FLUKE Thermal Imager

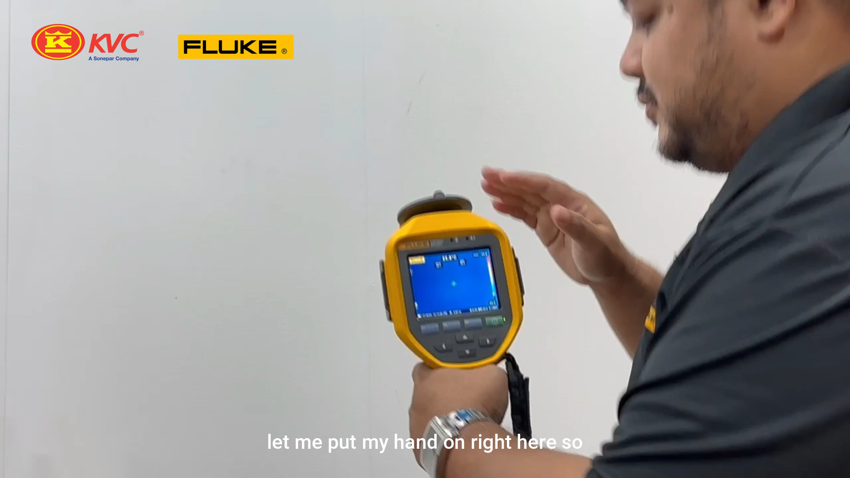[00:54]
by using this screen exactly you can see there is a steel hand
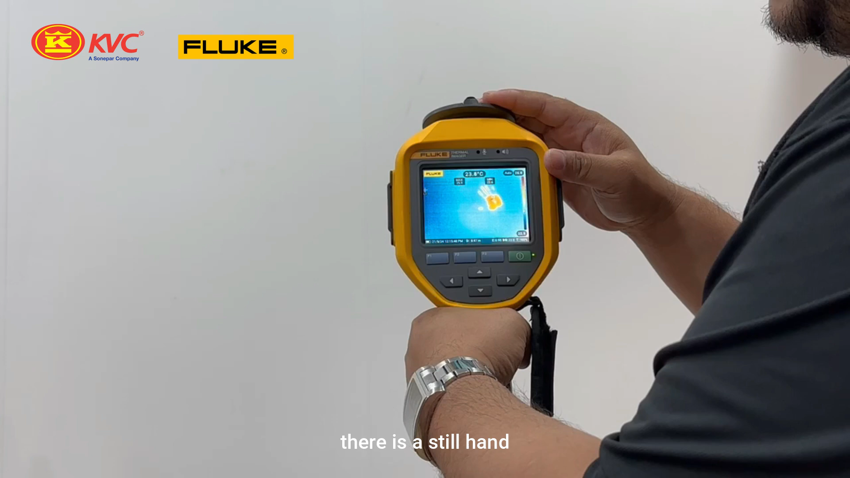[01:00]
my surface temperature at the wall let me capture by using the preview yes by using this thing on the spot you can see the temperature range from here so you can do the analysis in terms of the reporting and so on so please do contact me if let's say you guys have any question or any further inquiry please do contact me thank you so much everyone